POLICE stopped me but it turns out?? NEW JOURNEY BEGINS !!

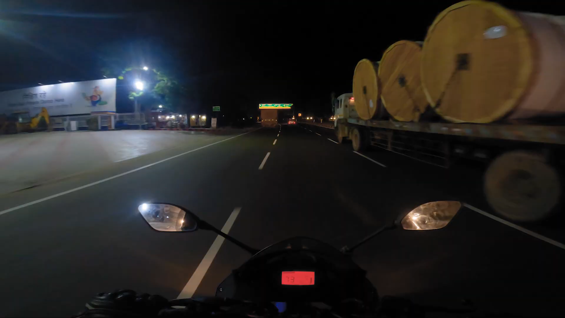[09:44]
फिर देखो बस मैं मथुरा पहुंचने वाला हूँ, और वृंदावन इधर और गोवर्धन इधर, बीच है मथुरा, आई लव बसेरा।
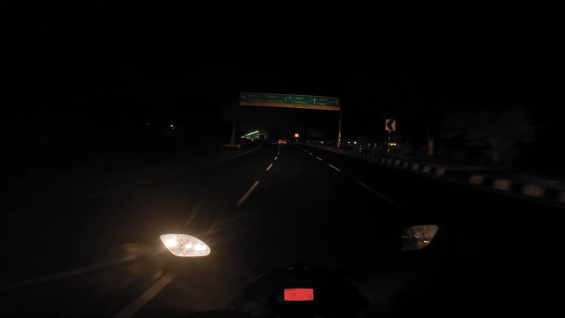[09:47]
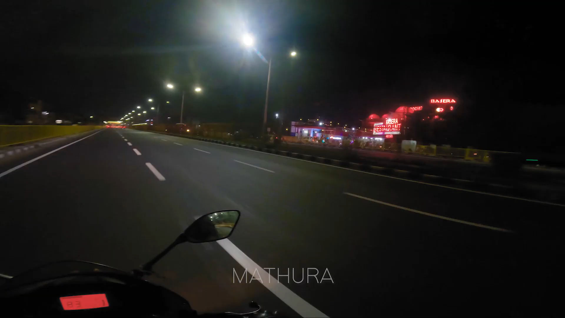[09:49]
ओ भाई साहब कितना सेक्सी लग रहा हो।
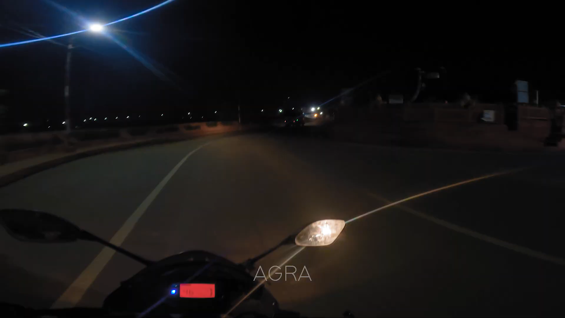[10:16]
आगरा में एक घर भी है हमारा, वो पागल खाना है एक अच्छा सा।
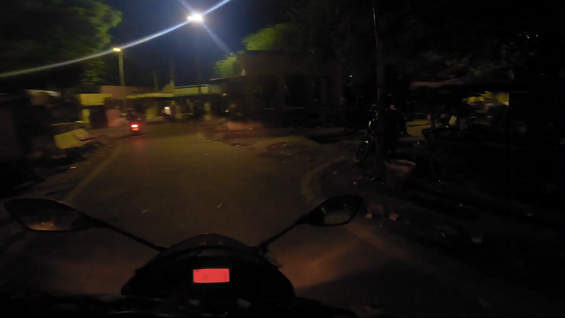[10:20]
रोड में डिस्पोजल ग्लास फेंक रखे, ओपन है पी रहे बैठ के सब झांझी।
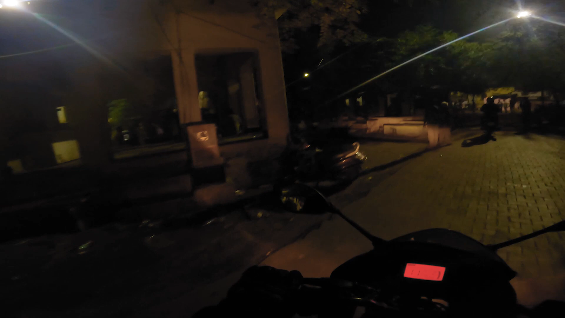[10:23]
फिर अभी ताजमहल वाले एरिया में भी गया था, पर ताजमहल दिखाई नहीं, अंधेरा हो गया था इस चक्कर में।
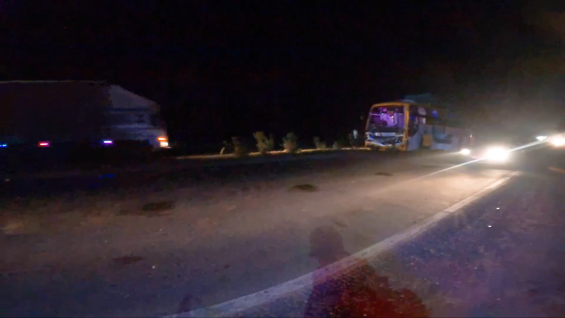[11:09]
यहाँ पर देखो अभी एक एक्सीडेंट हो गया इस बस का।
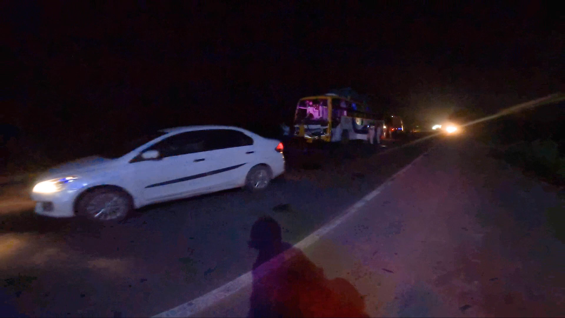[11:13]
अच्छा तो अभी पुलिस आ रही थी। इतनी बाइक्स एडवांटेज ऑफ बाइक्स।
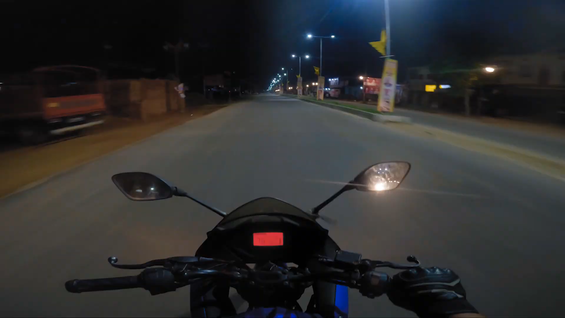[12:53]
सागर किसी दोस्त का नाम नहीं है, दोस्त का नाम भी है मेरे, पर सागर जगह का नाम है, तो वहाँ जाना है पहले। तो भाई ये देखो मध्य प्रदेश का बॉर्डर यहाँ से स्टार्ट हो गया है।